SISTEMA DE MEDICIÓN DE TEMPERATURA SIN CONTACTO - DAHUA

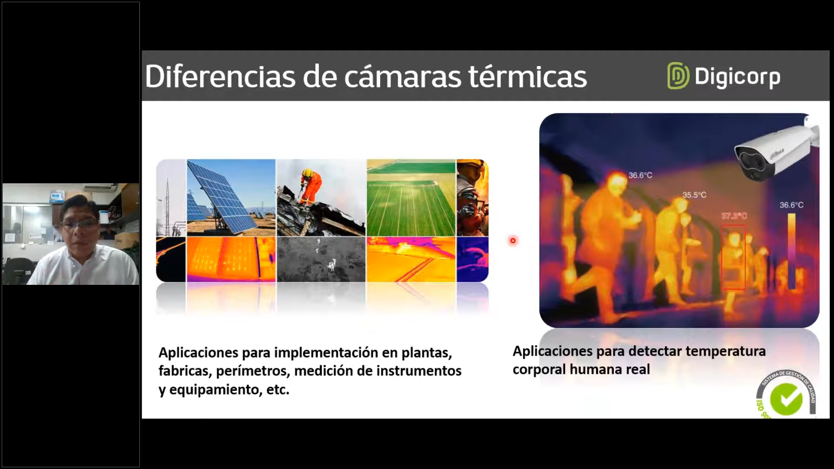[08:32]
Es por eso que si ustedes conocen, por ejemplo, en el mercado alguna cámara que les dicen que es térmica, tienen que asegurarse que sea térmica, pero para detectar temperatura corporal. No simplemente una cámara térmica que está enfocada a otras aplicaciones, como vemos ahí en este ejemplo a la izquierda, ¿no?
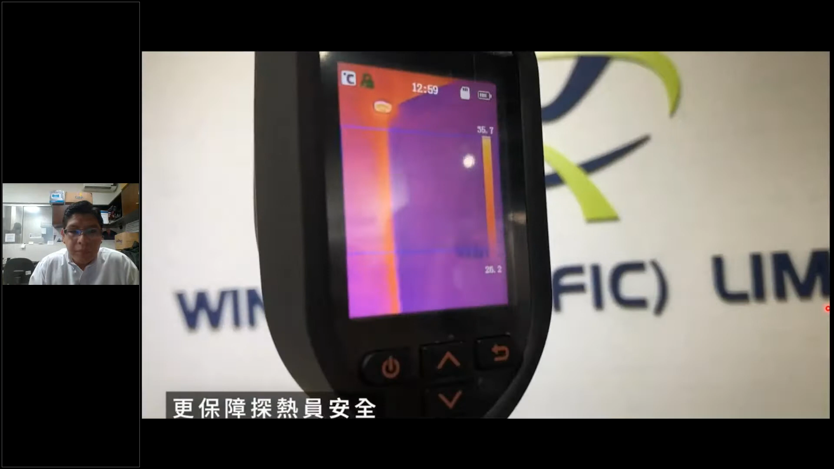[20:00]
Ok, así se observa lo que es la pantalla. Ahí tenemos el trípode.
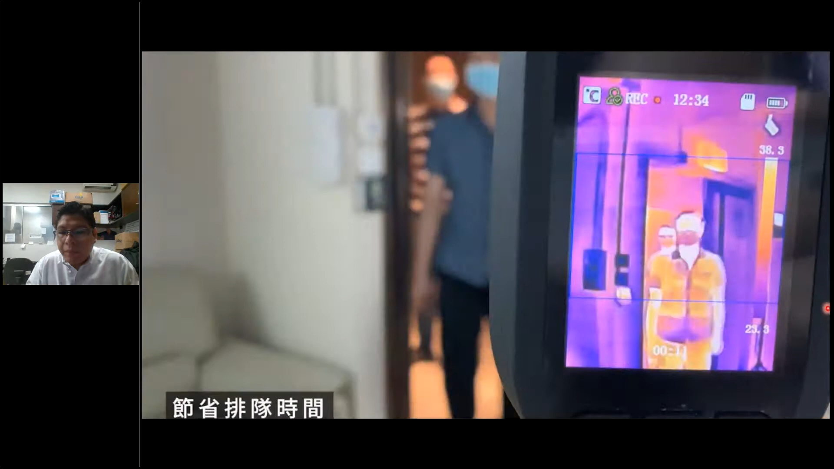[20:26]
identificando de esta manera que es una persona, ¿no?
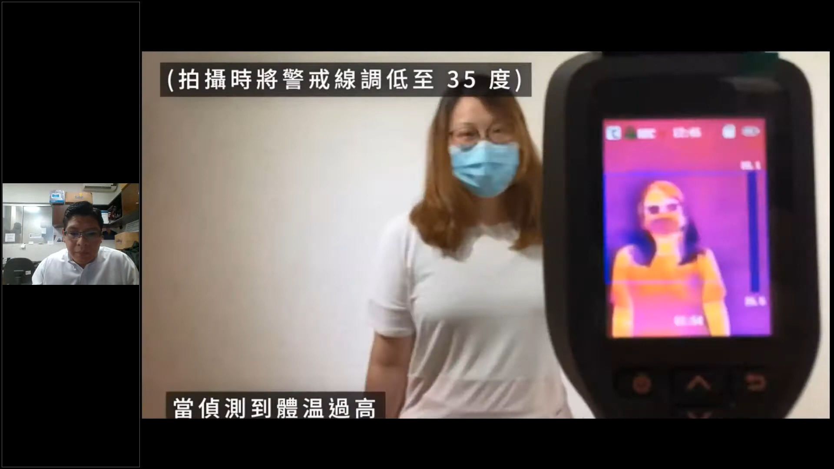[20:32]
Ahí, por ejemplo, se configuró que lance la alerta auditiva a los 36 grados,
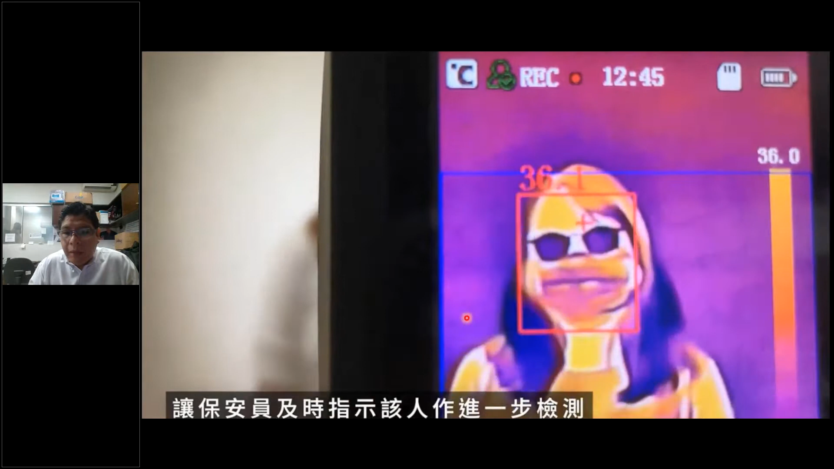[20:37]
porque eso se puede configurar también.
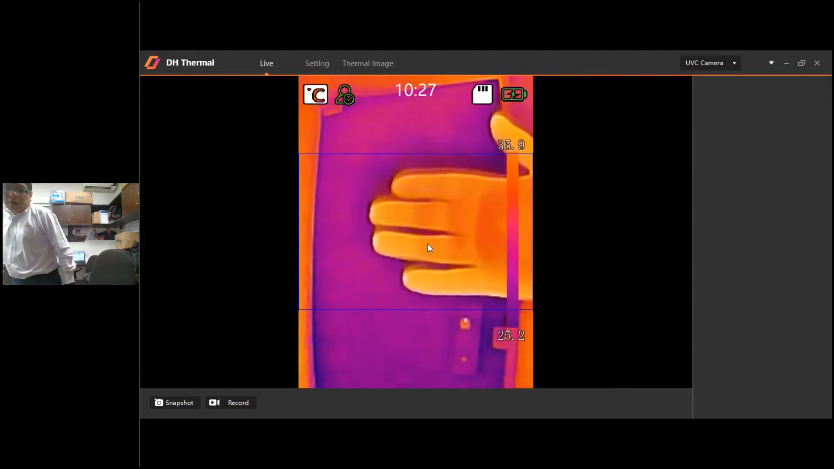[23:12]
Como pueden ver, no detecta ningún tipo de temperatura porque lógicamente no tiene la forma de una cabeza humana, ¿no? En un momento vamos a hacer una prueba con una persona ingresando para que puedan apreciar la precisión que tiene y que se enfoca solamente en lo que es la cabeza de la persona, ¿no?
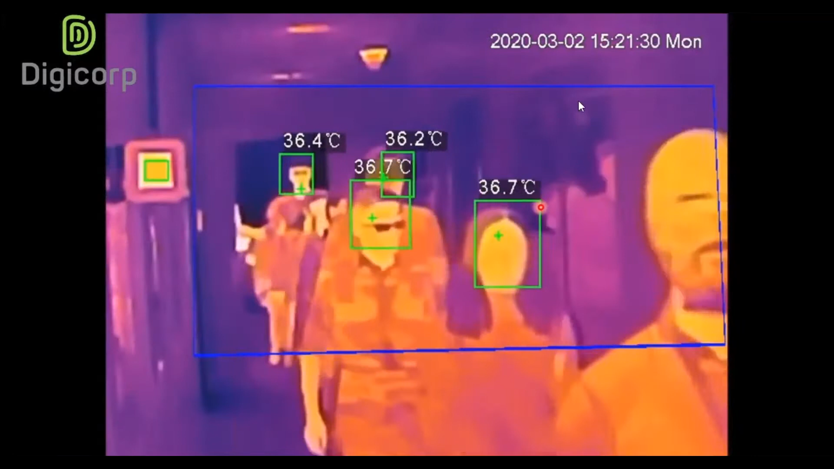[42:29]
Como pueden apreciar, se hace la detección en grupos múltiples. No se enfocan solamente en una persona a la vez.
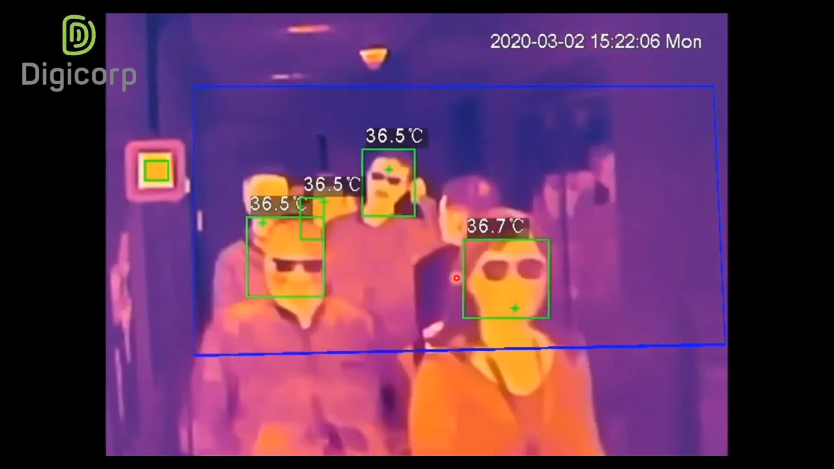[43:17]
Ok, ahí, por ejemplo, se puede apreciar una persona que está con una taza de té, me imagino,
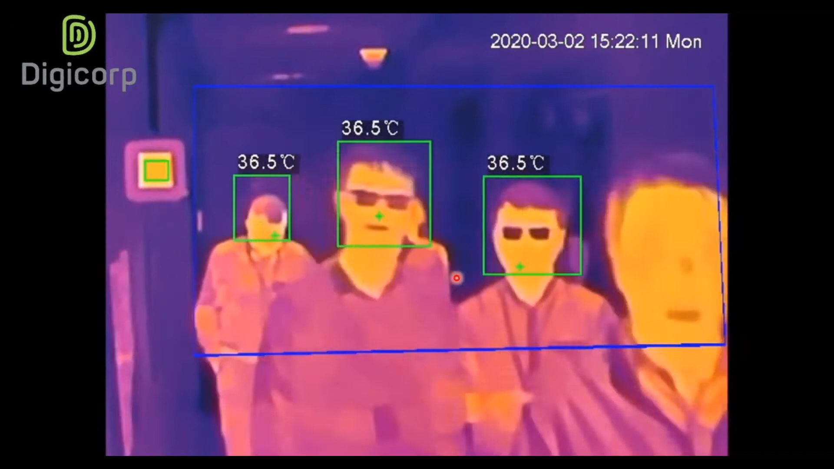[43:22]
que está caliente y la cámara no emite ninguna alerta.
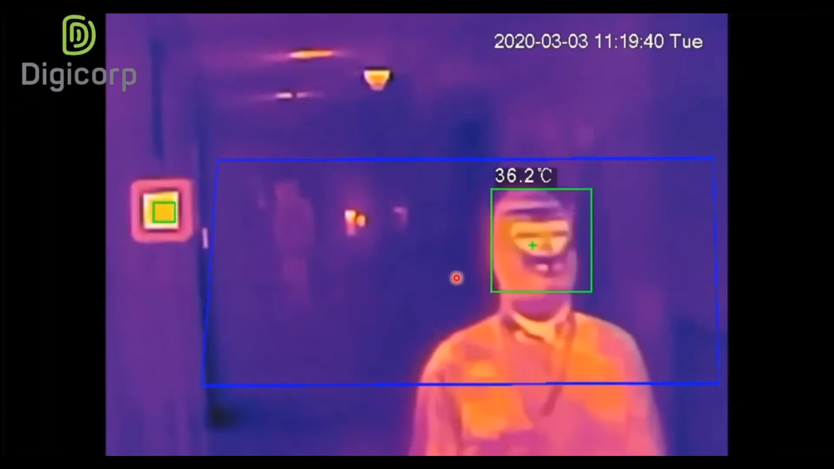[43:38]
On screen: spot 36.2°C
Aquí se tiene con un pasamontañas, por ejemplo, igual hace la detección, incluso con un casco.
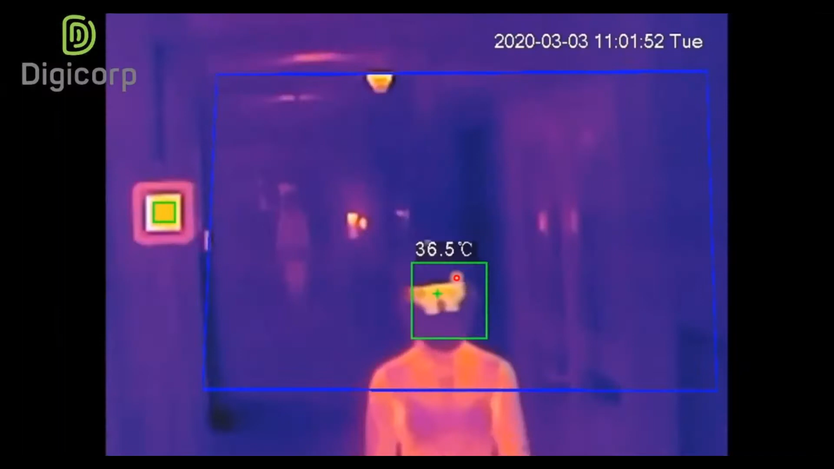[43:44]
On screen: spot 36.5°C
Ahí vemos la persona y la cámara hace la detección. Aquí vamos a ver la comparación.
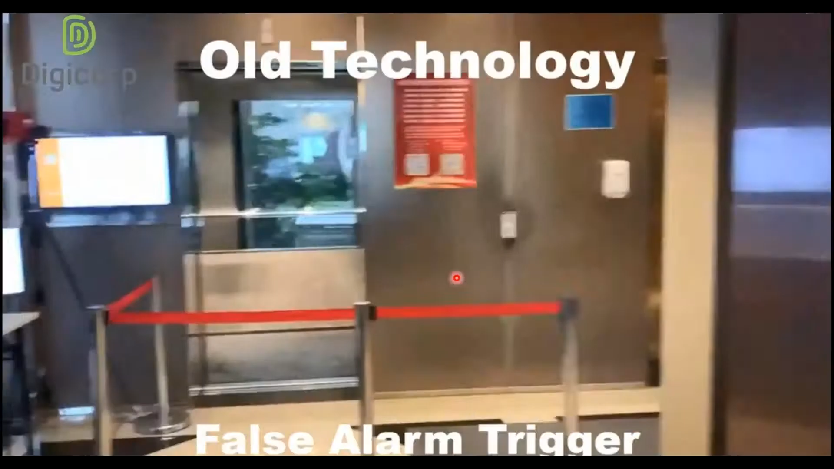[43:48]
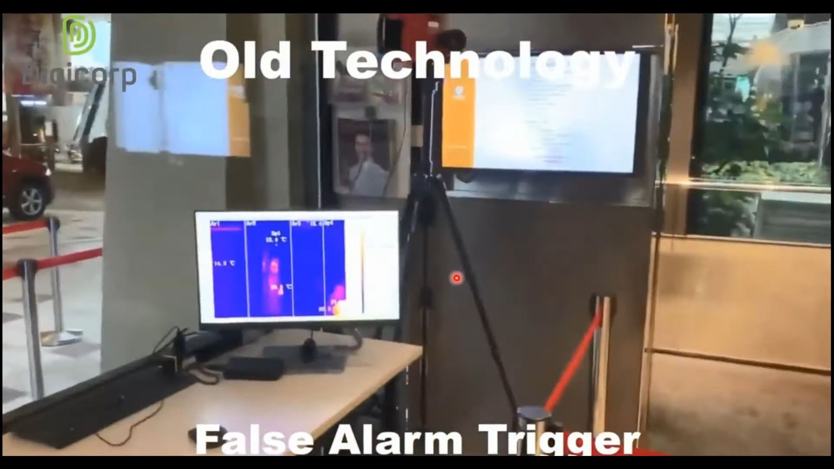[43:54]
Ahí vemos la tecnología antigua que se utilizaba e incluso de algunas marcas de competencia,
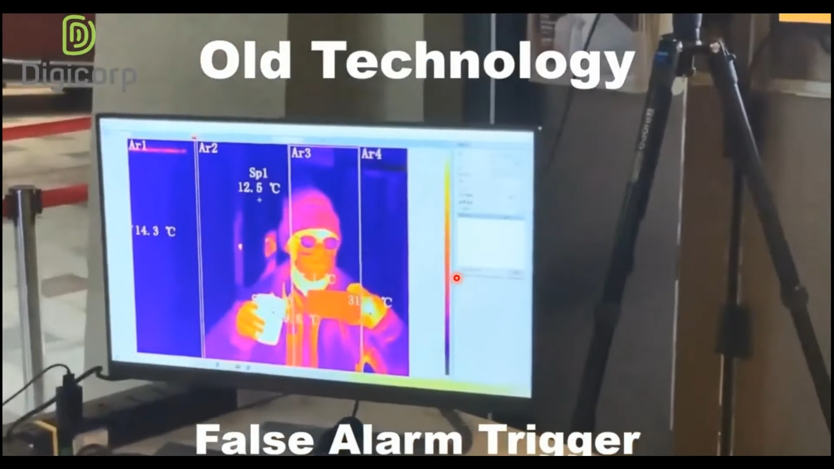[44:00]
On screen: spot 12.5°C
que cuando se tiene delante de la persona algo con temperatura elevada directamente lanza la alerta, ¿no?
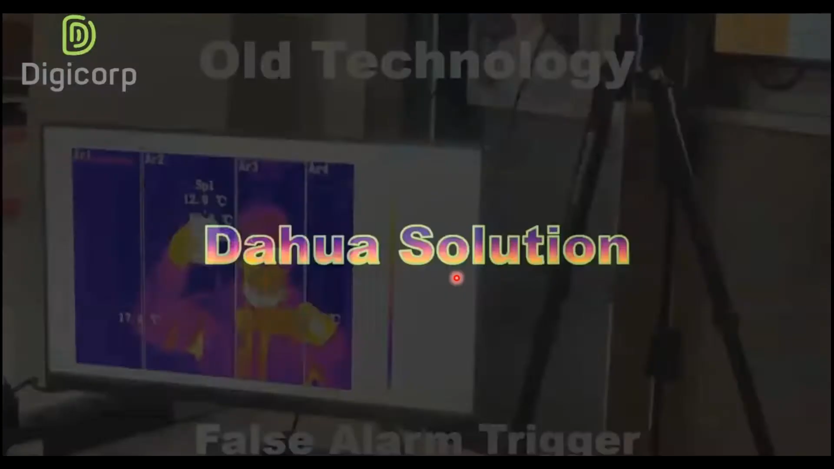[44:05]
En este caso, como pueden apreciar ahí, está la persona,
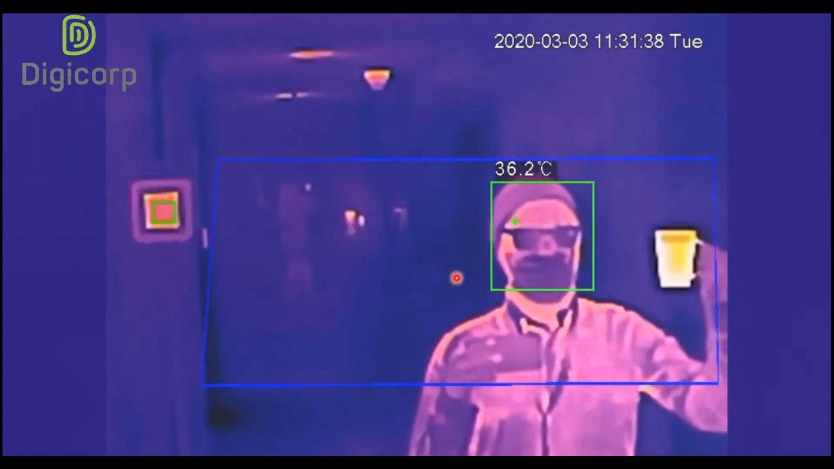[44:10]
está mostrando una taza caliente, pero la cámara enfoca su atención solamente en la persona,
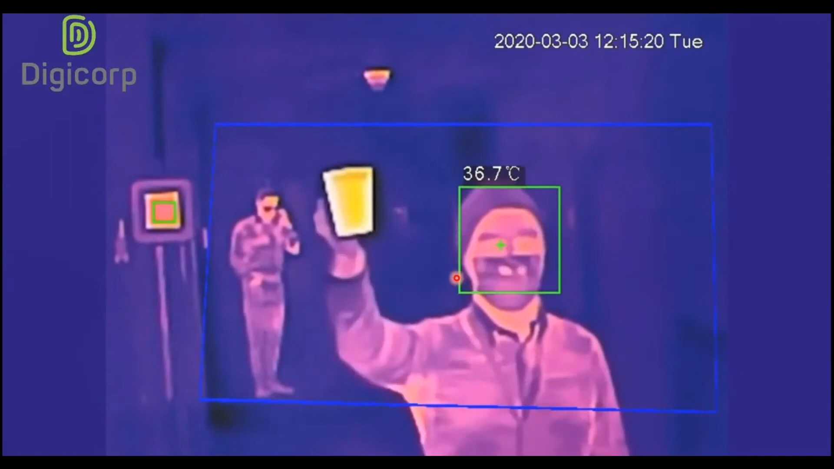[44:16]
On screen: spot 36.7°C
no marca y en ningún momento toma referencia o la temperatura de esa taza, ¿no?
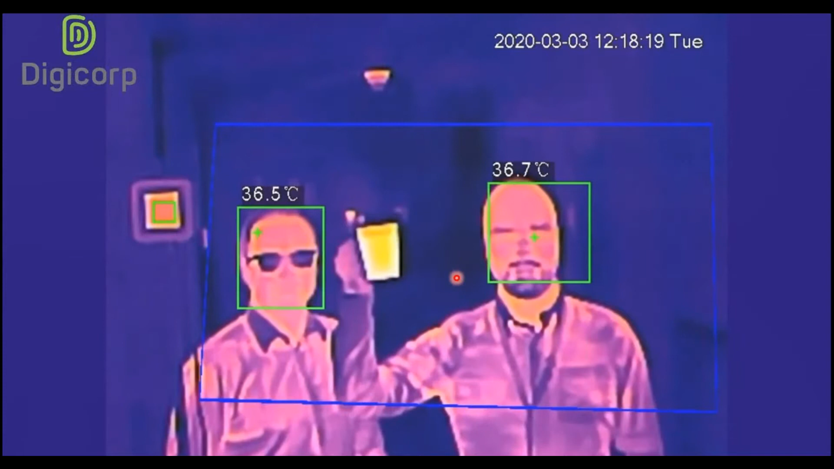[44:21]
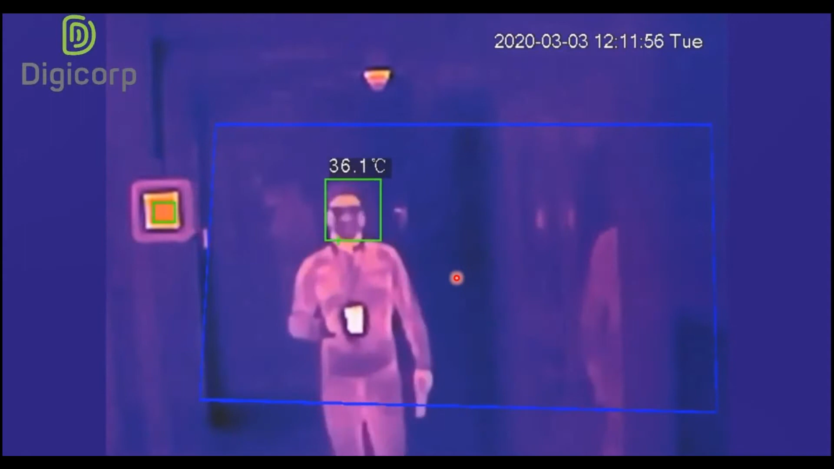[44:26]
On screen: spot 36.1°C
Ahí vemos la persona que viene con la taza caliente, que de hecho se ve en la misma imagen térmica, ¿no?